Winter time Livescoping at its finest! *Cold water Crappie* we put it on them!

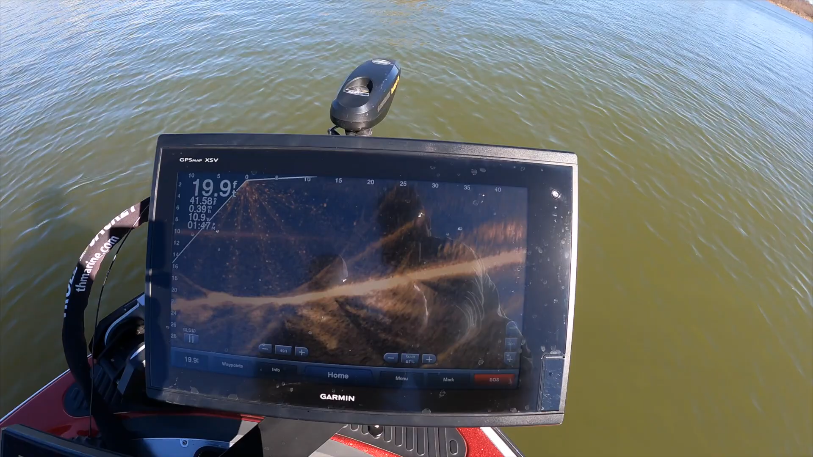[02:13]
Look at that whole lot of fish right there. It's crazy. There's literally fish everywhere. We're going to sit back and video some. I'll strap you all up on my chest. And, uh...
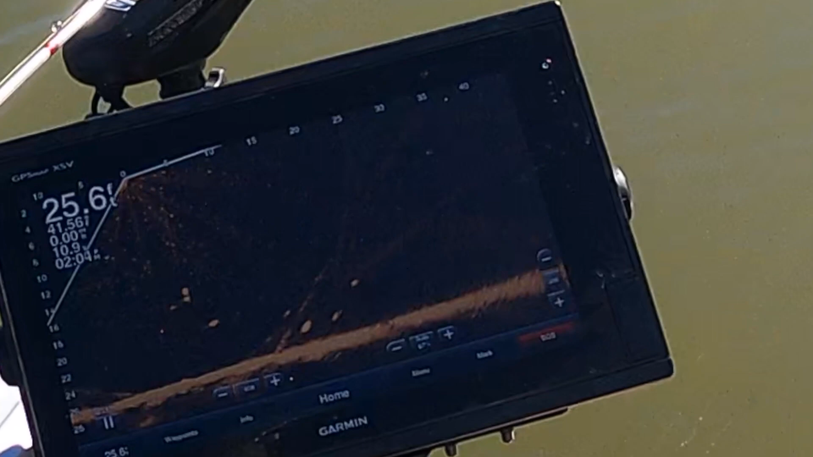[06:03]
To the right a little. To the right a little. Drop down. Oh. That one ain't very big.
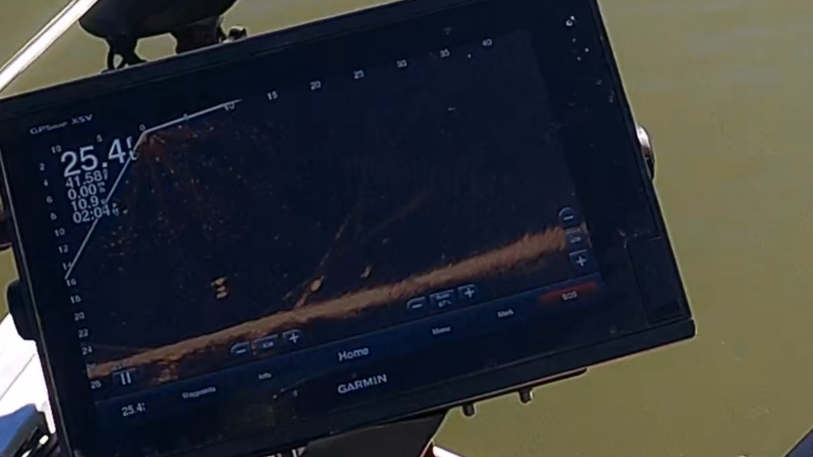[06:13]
He's got your lure, though. He's got your lure. Catch him.
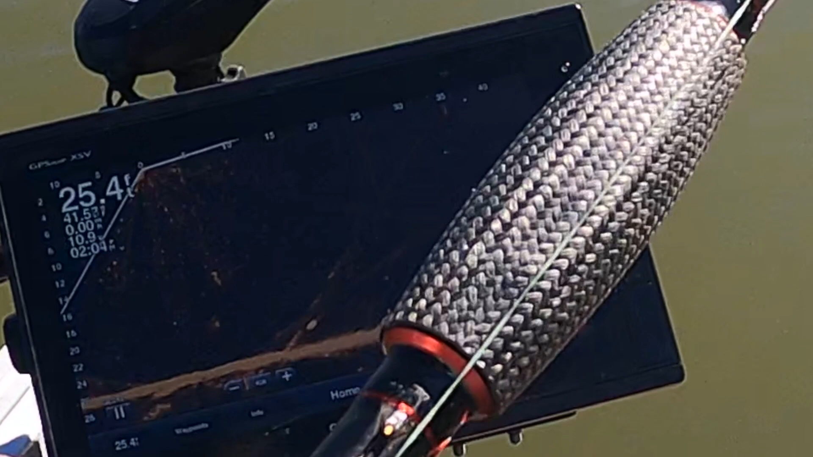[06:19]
Your line was going sideways. I thought I was, that's what I thought I was looking at, but I wasn't sure.
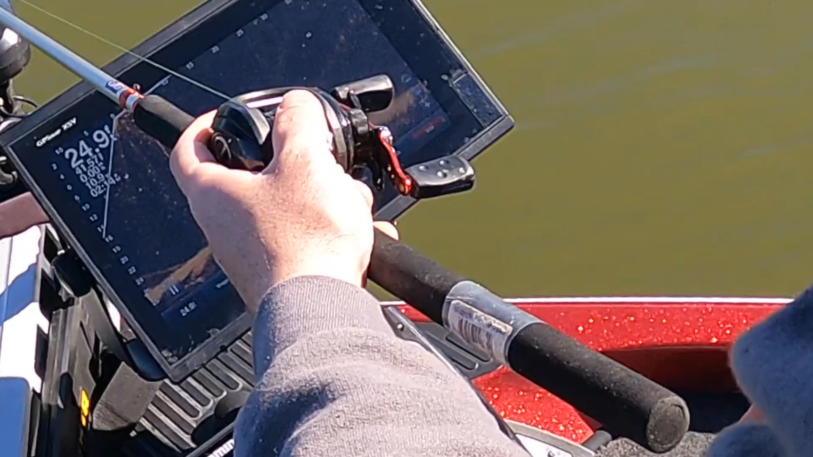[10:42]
Bring it up. Bump the gas. There. I'm going to turn it right or left so I can see how bright he is.
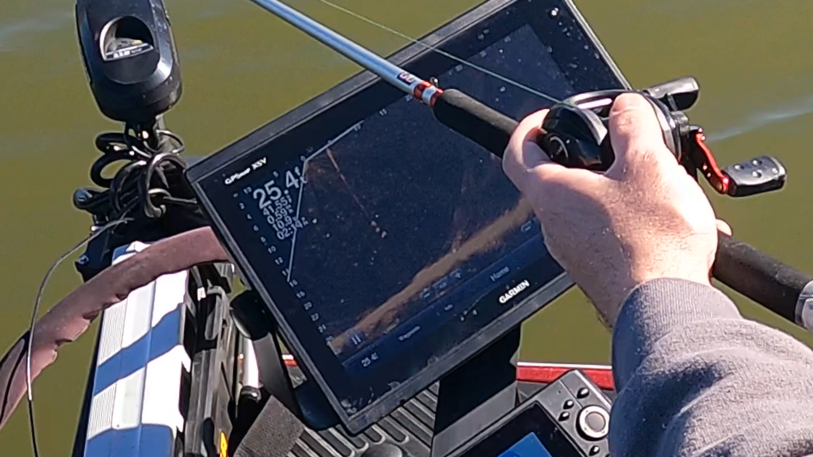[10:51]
Too much. You're going too far. Oh, it's on the gas. Nope. I think he's coming. Nope. I think he is. Yeah, he is. Oh, got him. Yeah. Free line scope lessons.
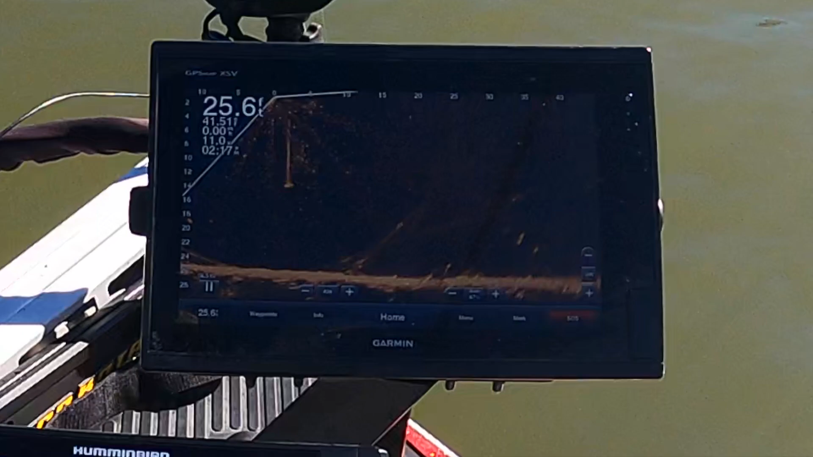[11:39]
These are just good eating sites here. These are perfect. There's a big one down there. Always is. I have to. Two. Playing in the wind. I want that second one. Second one looks bigger. We're going to keep that one until it back. Until it back. That's what I think.
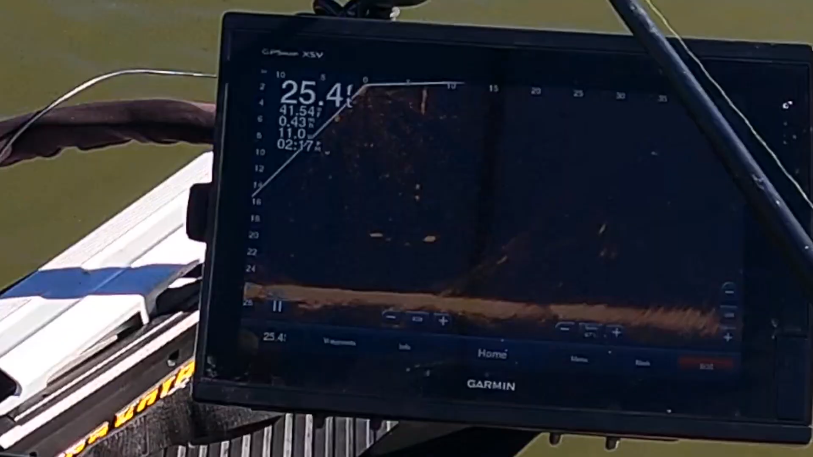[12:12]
I mean, we've been a good eating size. Should have threw some of the bigger ones back, really. Yeah. Oh, yeah. Oh, come on. Get it. Get it. Here he comes.
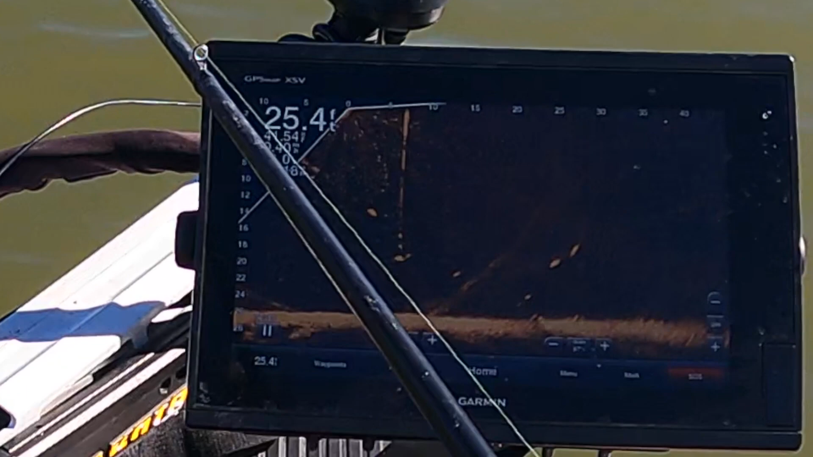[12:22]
Oh, one's coming down on it. Hard. Look at him. That's the one he just threw back. Oh, it is, isn't it?
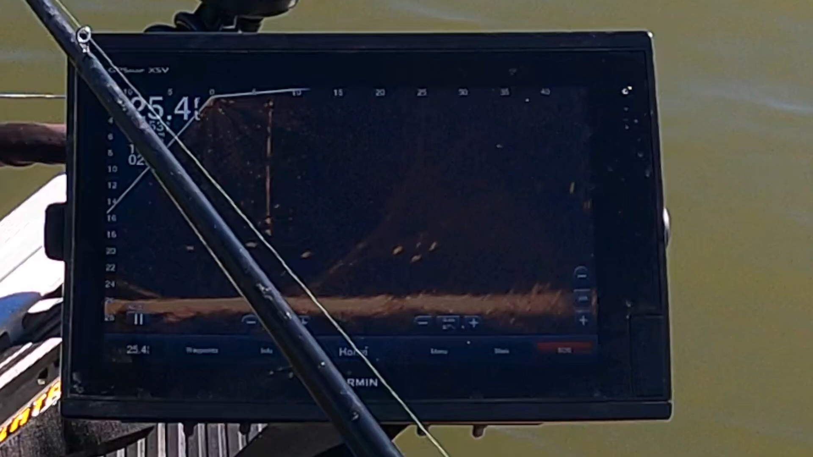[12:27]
Okay. Figure out where he's at. He's over here.
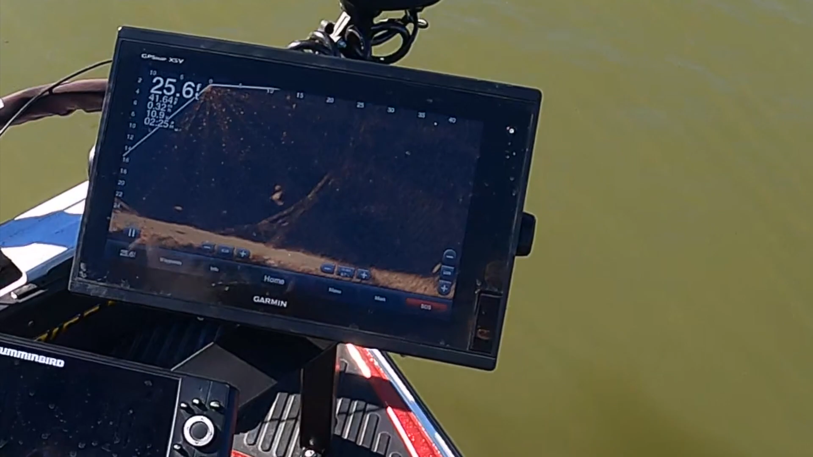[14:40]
oh real real real y'all that's a good one